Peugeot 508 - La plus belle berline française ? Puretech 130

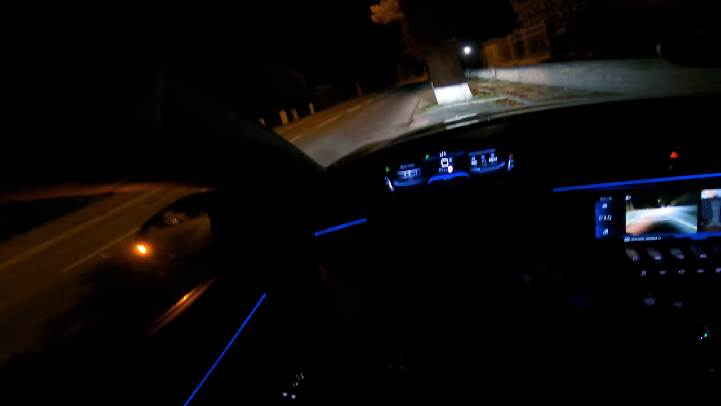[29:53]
Et lorsque je tourne, j'ai, comme vous pouvez le voir, là, l'éclairage d'intersection. Hop, gauche, droite, gauche, droite.
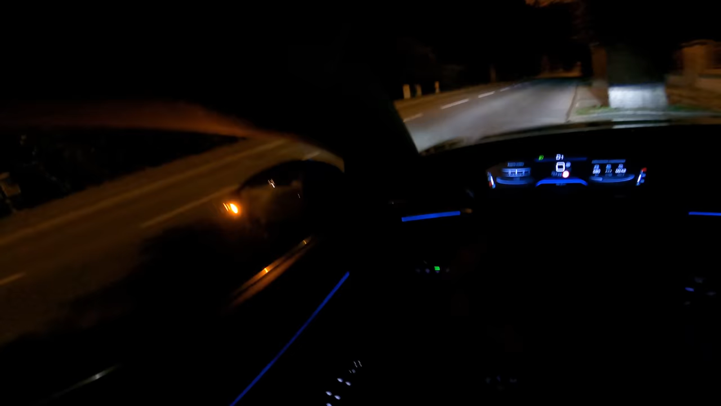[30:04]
C'est bien pratique lorsqu'on est sur des petites routes de campagne ou à de vraies intersections. Et ensuite, donc, sur cette version aujourd'hui, j'ai pas les pleins phares automatiques. Mais lorsque je mets les pleins phares, on a quand même une très bonne visibilité. C'est vrai que le LED, ça permet d'avoir un éclairage bien blanc. Et je vous montre ça sur les petites routes où il fait totalement noir, juste après être sorti de ce petit village. Mais voilà, sinon, pour vous faire une idée de ce à quoi ça ressemble de nuit. Donc, on voit plutôt bien, et plein phare, on voit vraiment très très bien.
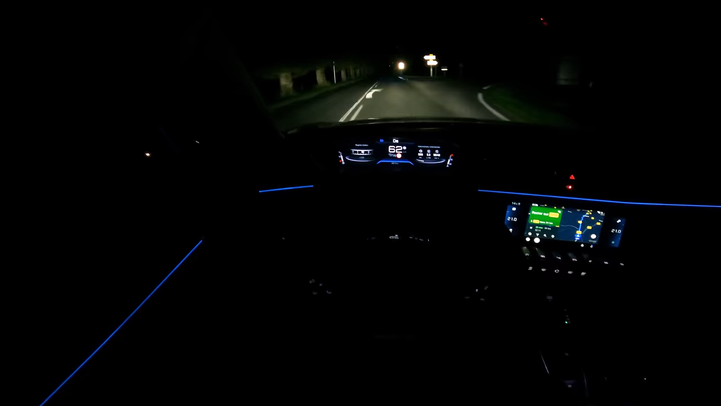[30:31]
On voit que ça éclaire vraiment vers le haut. Alors là, je vais pas remettre un coup de plein phare parce que sinon la personne de devant, ça va peut-être lui piquer un petit peu les yeux parce que le full LED, c'est vrai que ça éclaire vraiment bien.